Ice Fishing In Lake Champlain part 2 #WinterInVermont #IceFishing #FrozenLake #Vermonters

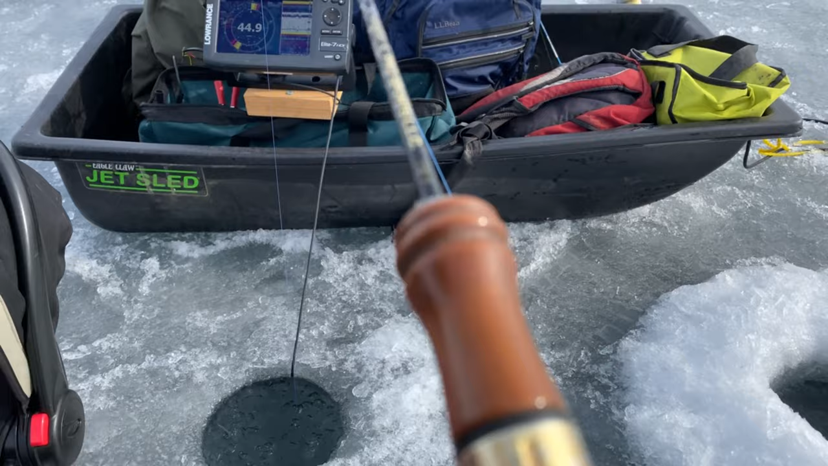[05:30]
so that's the sensor over there guys if there's like the yellow side of that sensor it means like there's a fish but the fish won't hook on
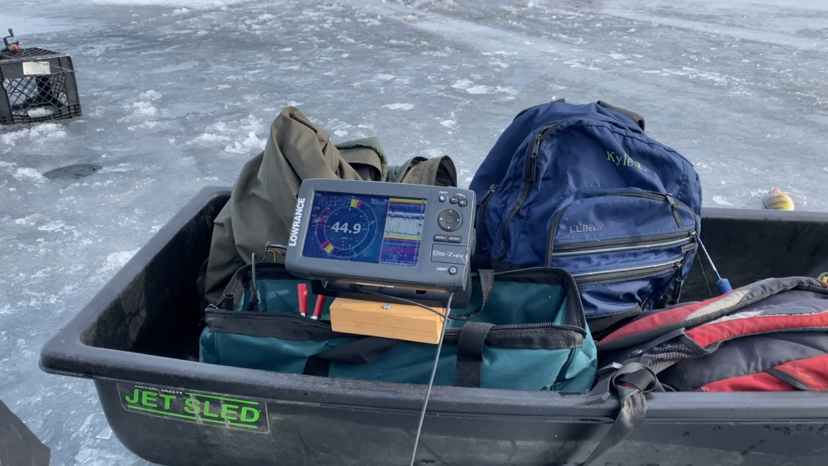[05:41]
and then the 45, 44 that's how deep it is so it's like 44 feet right now waiting to catch some fish daddy's eating hungry yeah we're hungry for fish